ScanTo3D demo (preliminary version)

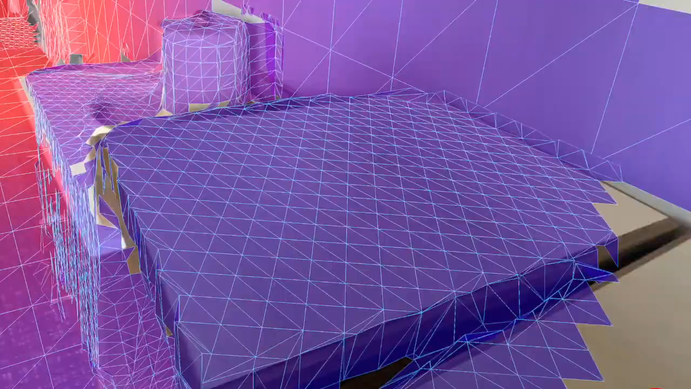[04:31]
And I'm running the time of flight sensor on a
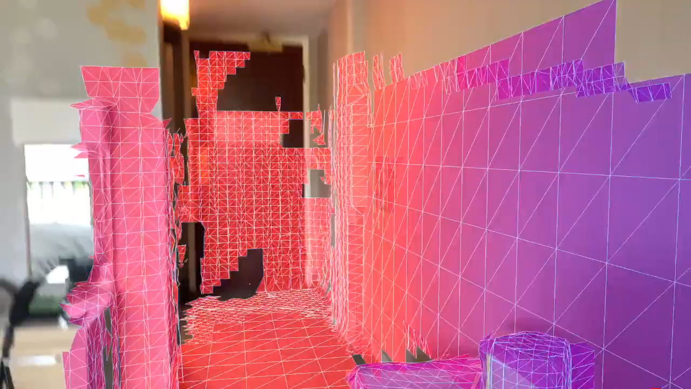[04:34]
modern iPad
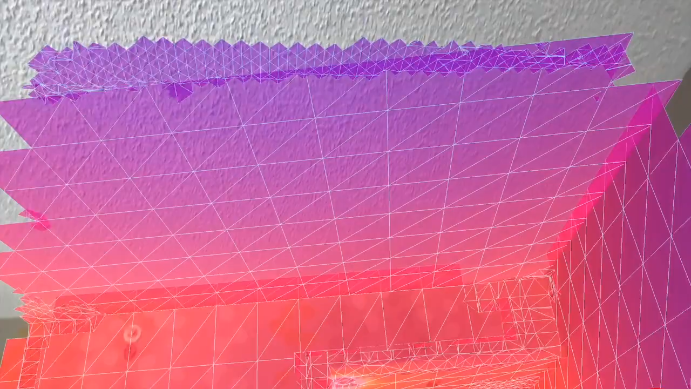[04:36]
12.9 inch with the time of flight sensor on the back.
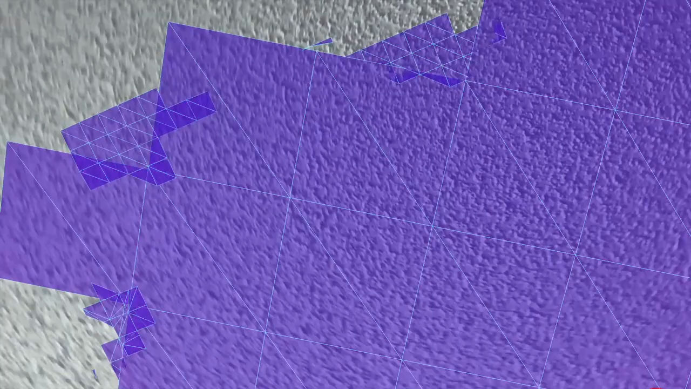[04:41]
And I'm just going to scan it through the room. And it's running with an adaptive mesh.
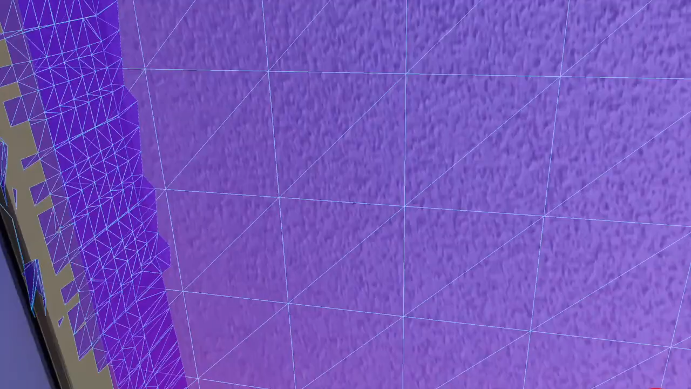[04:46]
And so where it sees that the surface is flat. It's making nice large squares, saving the geometry efficiently.
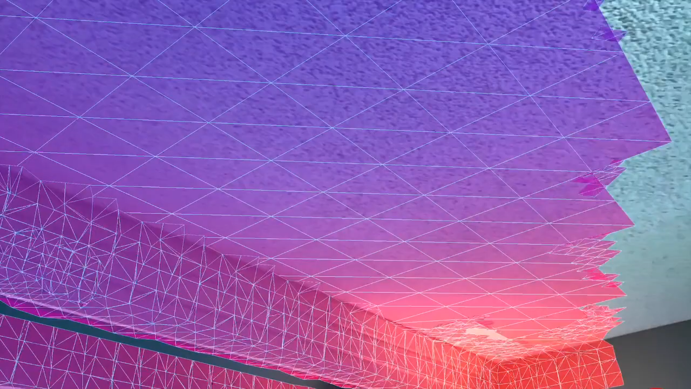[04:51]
And I'm just going to slowly scan around the room
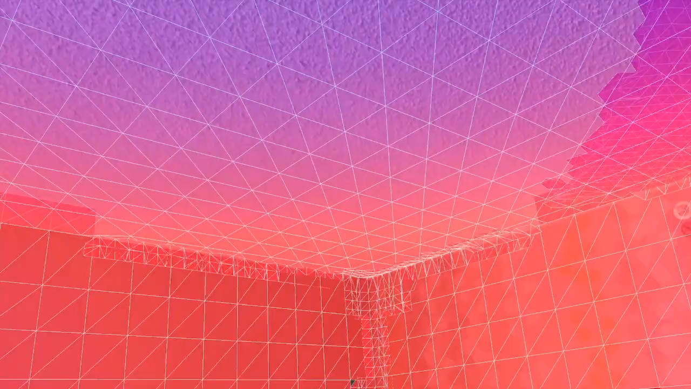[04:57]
and complete the scan starting in the main part of the hotel room right here.
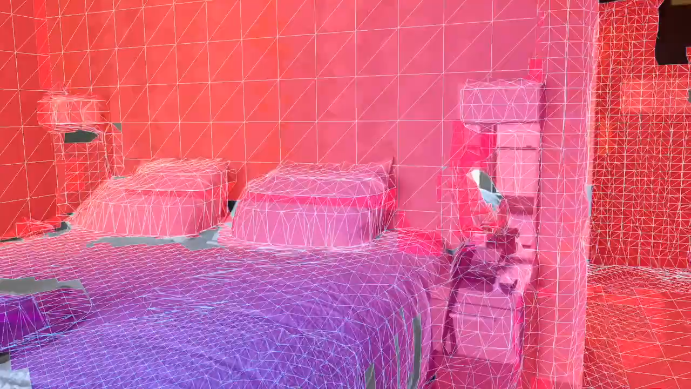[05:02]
There's the bed. And I'm scanning around,
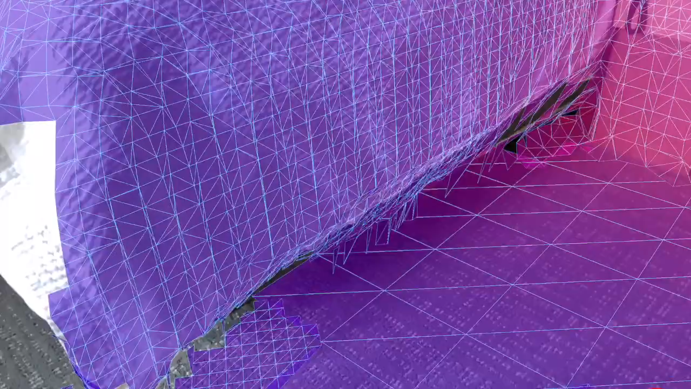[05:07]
actually doing a lot more scanning than is really required to get the dimensions on the room.
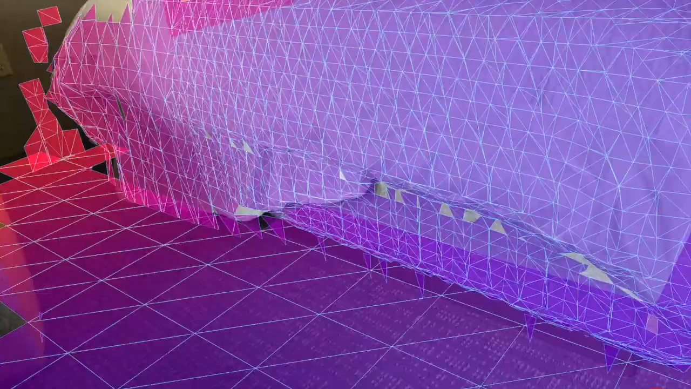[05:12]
But it kind of shows you the accuracy with which this app is able to capture the
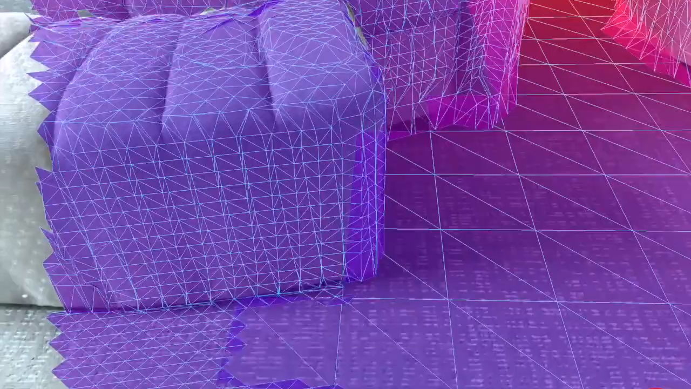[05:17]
layout of the furniture and the geometry of the room.
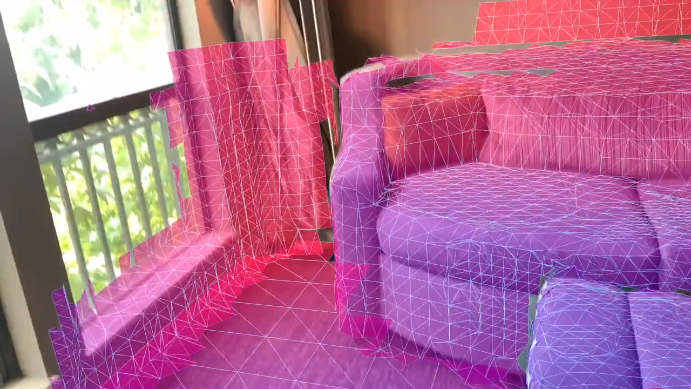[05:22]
I'm over here next to the window now. And so it's getting the frame around the window.
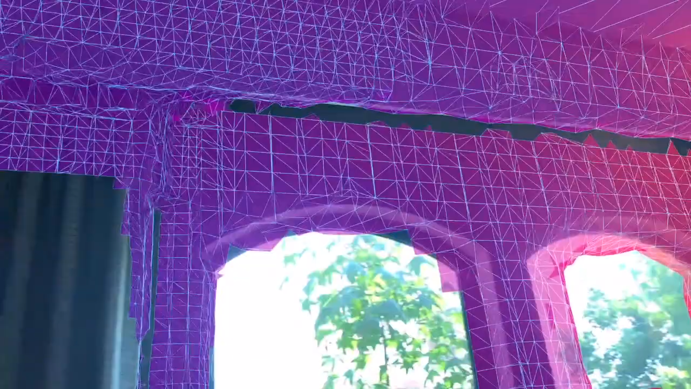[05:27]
There are curtains. I'm not trying to scan outside, of course.
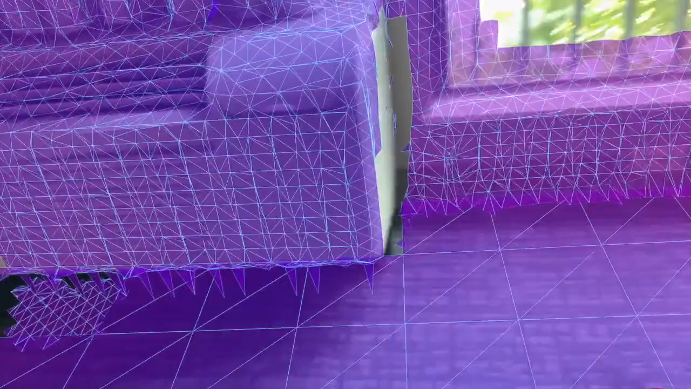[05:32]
The scan distance on the iPad Pro
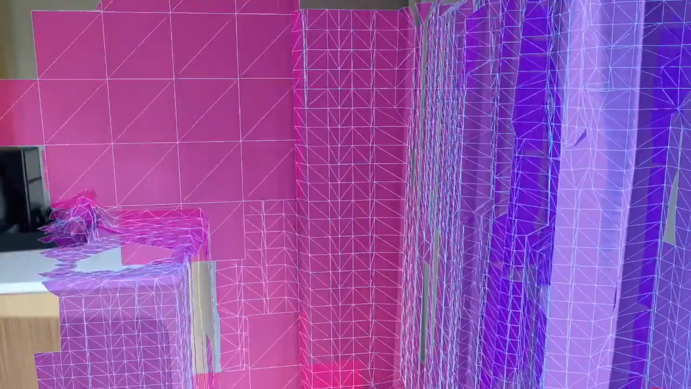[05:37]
and the iPhone is about 15 feet.
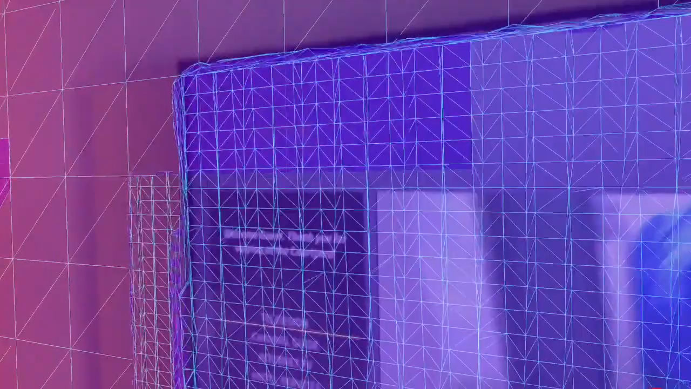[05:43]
So it scans the trees outside. The TV is on the startup screen there and
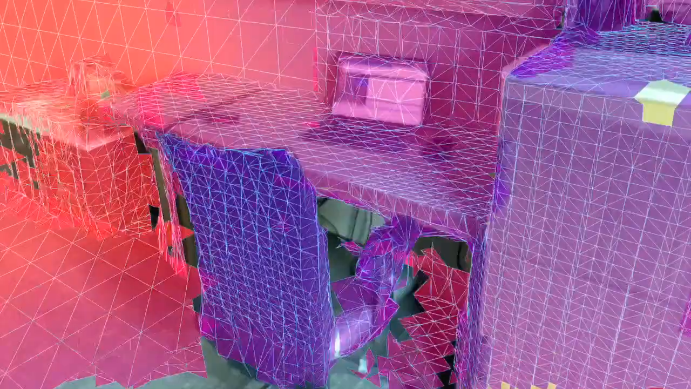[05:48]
scans the TV area just fine, even though the TV has an image that's changing on it as we go.
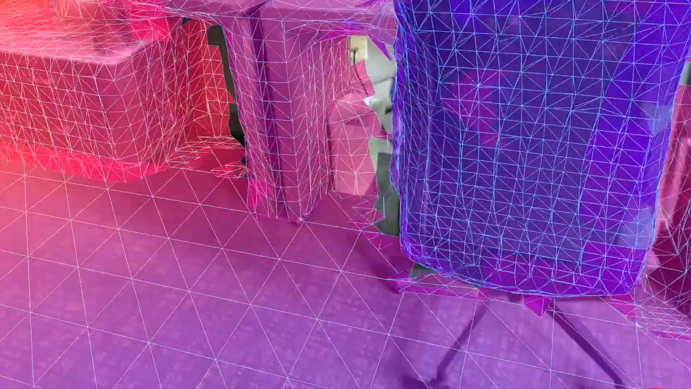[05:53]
Here I'm even scanning underneath the desk, getting a pretty complete scan of the whole room now.
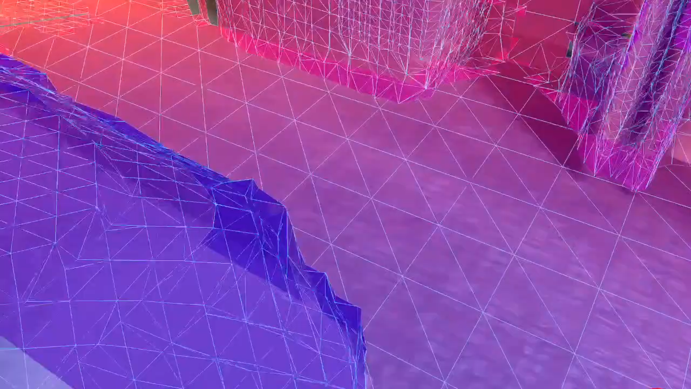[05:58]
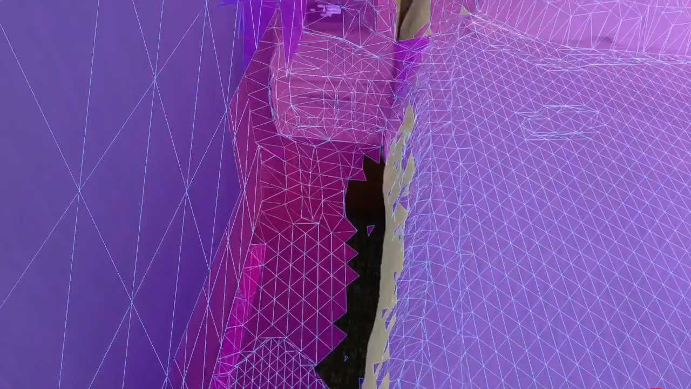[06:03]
I'm going to the left behind the bed and getting the floor out there. There's a little mirror in the corner there that kind of spoofs it a little bit.
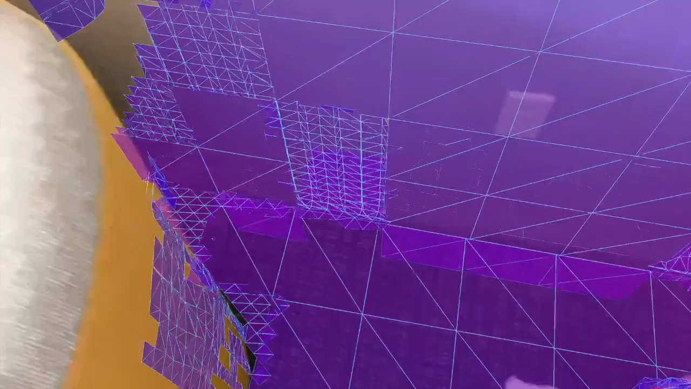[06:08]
It's not going to turn out to be a big factor, the overall scan.
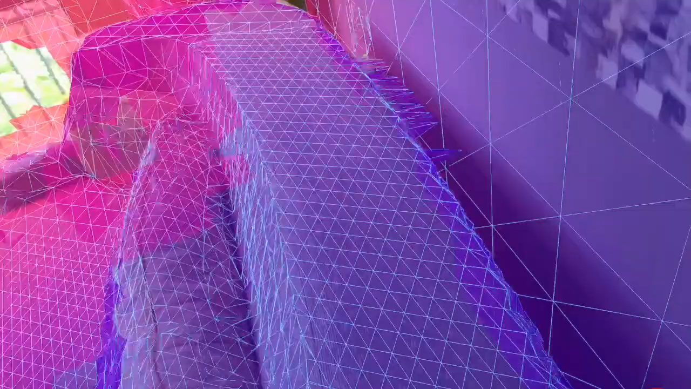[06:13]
We're just going to try to get some dimensions. But along the way, we're building a pretty respectable 3D scan of the entire room.
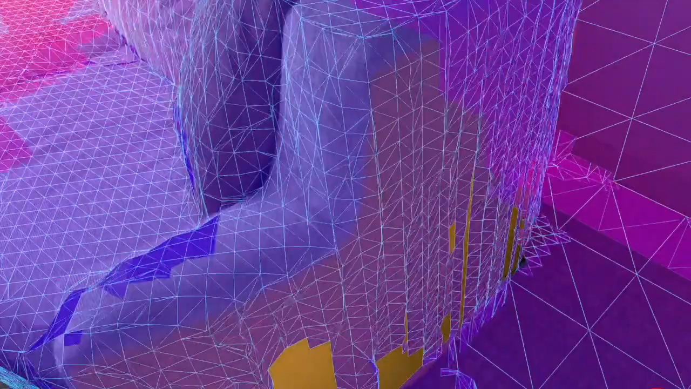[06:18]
So getting a lot of detail on the couch there.
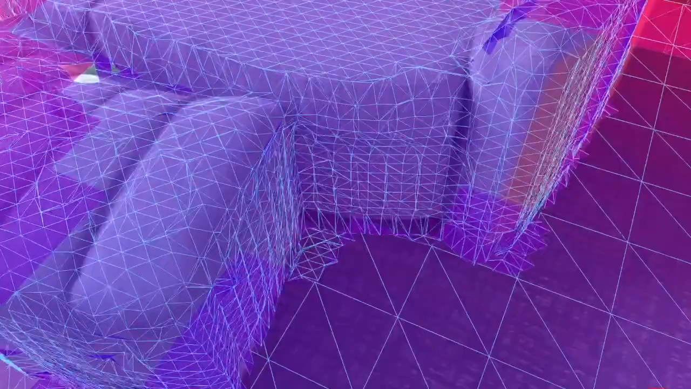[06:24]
So we've got that. And I pretty much did completely the ceiling at the beginning of this.
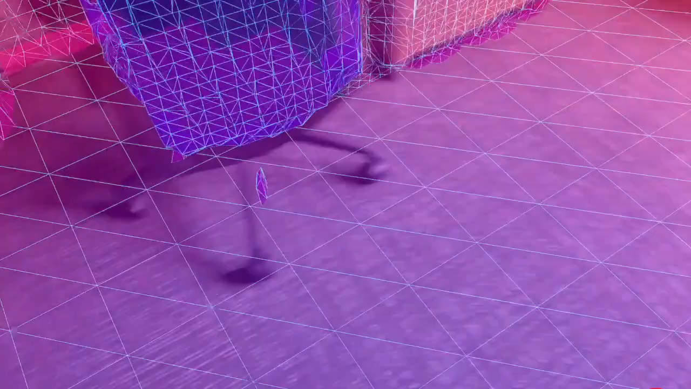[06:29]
Now I've finished up the floor.
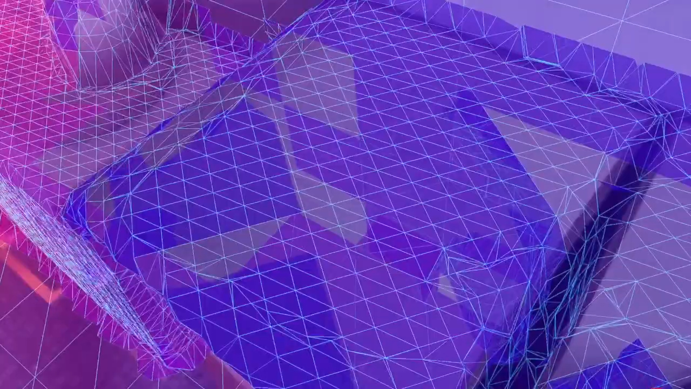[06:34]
And so I'm going to walk back to the hallway next. There's the desk, which was the starting point.
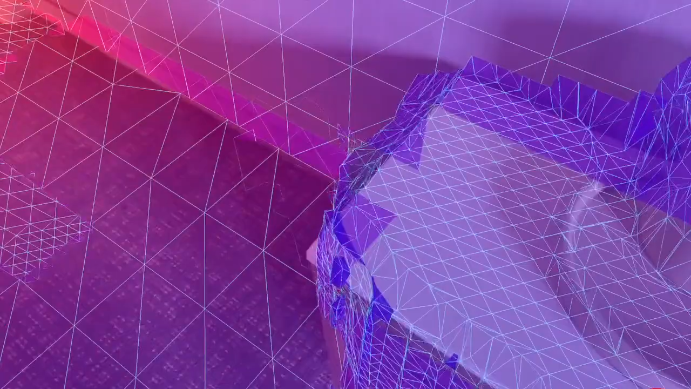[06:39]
This is just the side of the table here.
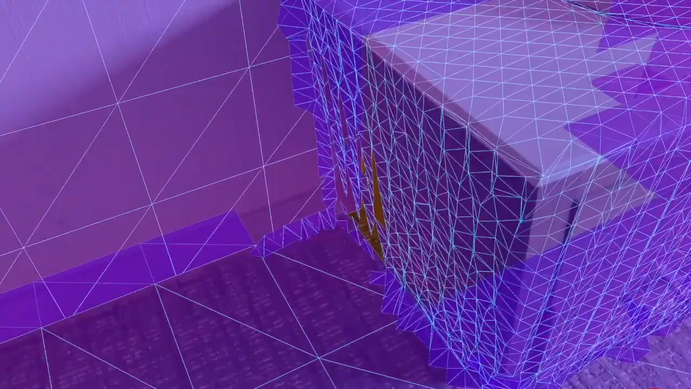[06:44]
And so you can see that it starts with a rough scan from a distance. But then as I approach new areas,
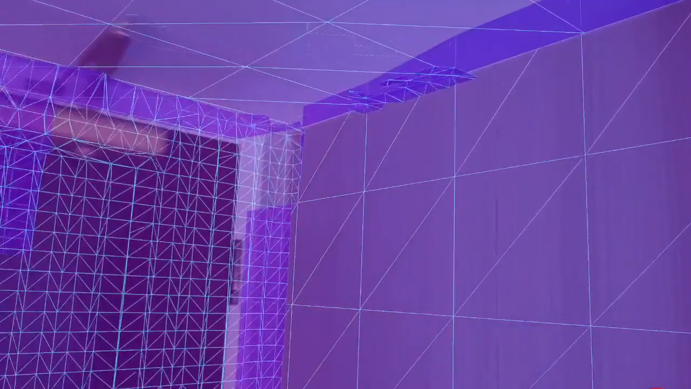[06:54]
it refines those areas based on the closer scans that you get as you walk around the room.
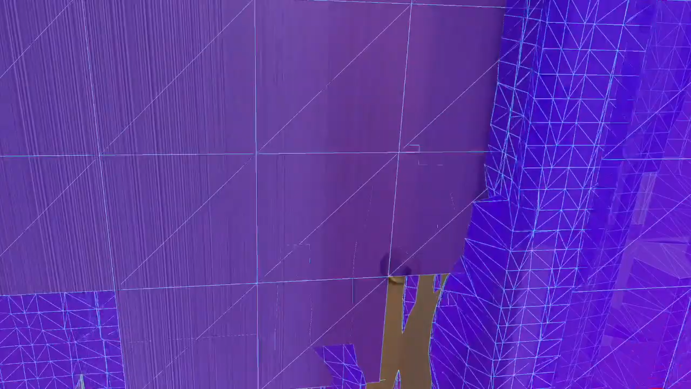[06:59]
Here I'm scanning the features of the wall and the entrance way. Getting those. There's the front door.
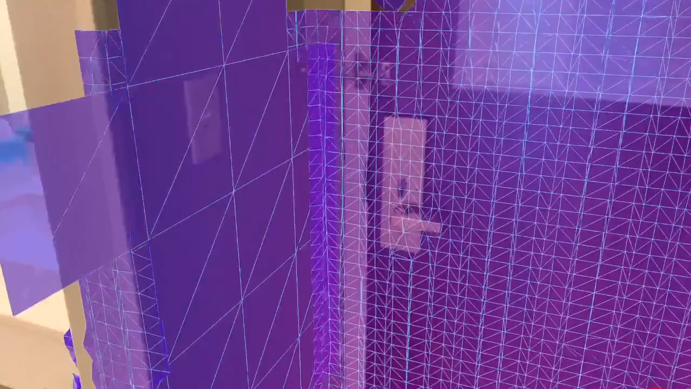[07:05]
Now I'm going to move into the bathroom area.
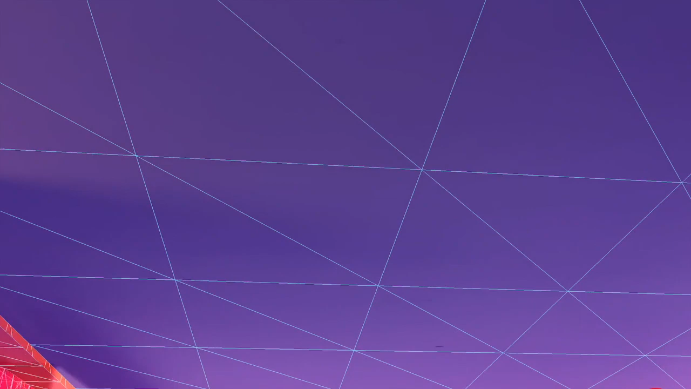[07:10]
I left the closet door open. And so I'm scanning.
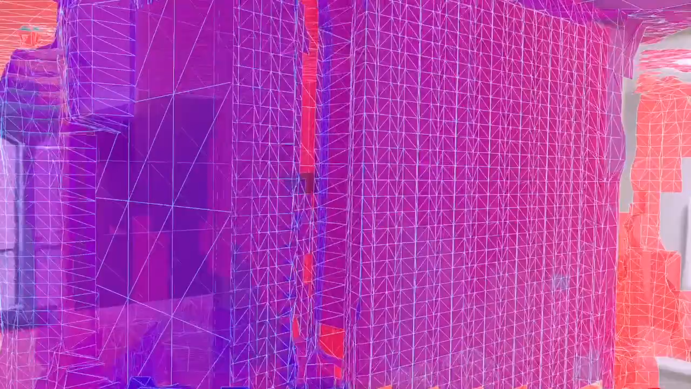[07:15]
Sorry, the closet door is closed. The bathroom door is open. So I'm scanning that door now.